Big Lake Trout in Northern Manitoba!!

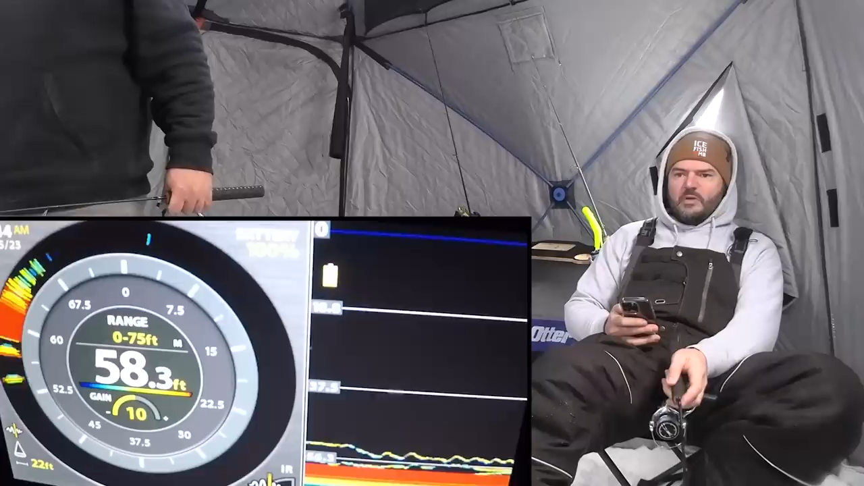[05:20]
On screen: depth 58.3 ft
You got something creeping up in you right now. Oh boy.
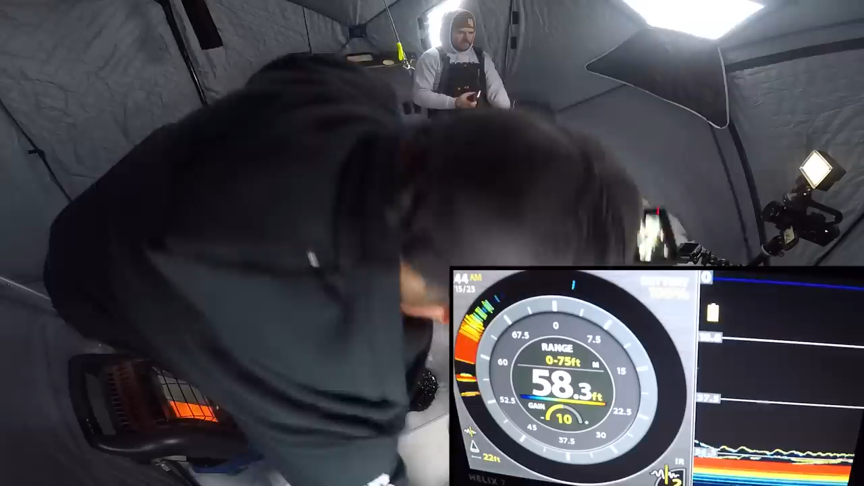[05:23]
On screen: depth 58.3 ft
Oh geez. Are you on? Yeah. That's what happens when you go on your phone and you catch fish, Josh.
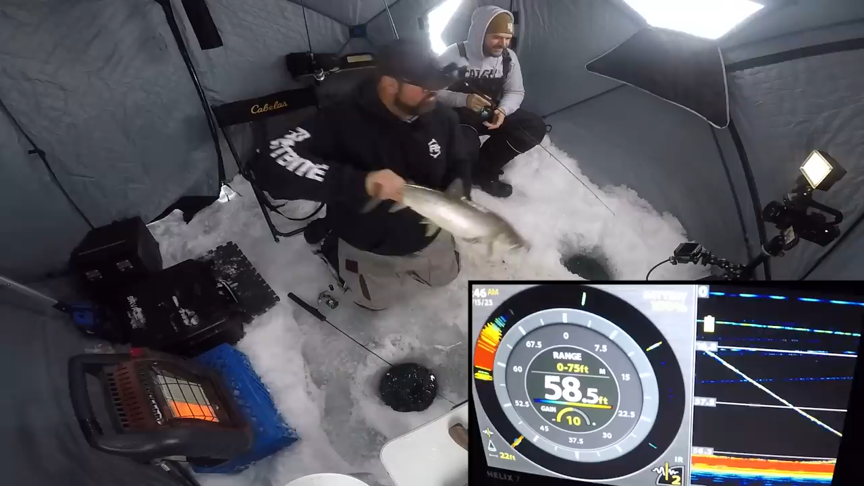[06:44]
On screen: depth 58.5 ft
It looks like two actually. He's coming straight up for me. You can see his tail. That's a good one. That's a good one. Oh, oh, oh, he was coming up.